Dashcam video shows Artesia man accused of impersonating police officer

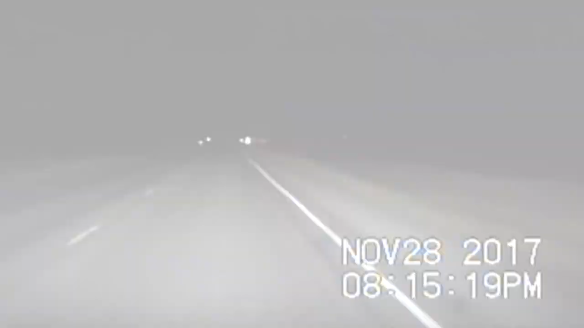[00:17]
At more than 120 miles per hour on a November night,
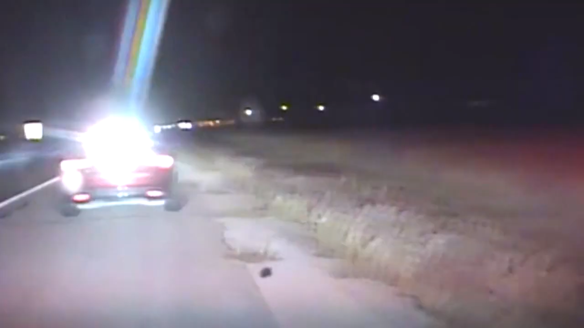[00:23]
New Mexico State Police officers were racing to meet a man named Andres Andrade,